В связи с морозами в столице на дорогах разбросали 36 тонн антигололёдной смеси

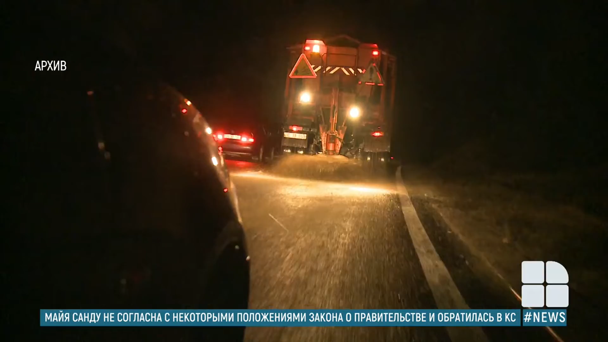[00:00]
Коммунальные службы готовятся к морозам. Только в столице за ночь на дорогах разбросали 68 тонн соли и 36 тонн антигололедной смеси. Обработку также провели в Бельцах и 14 районах страны.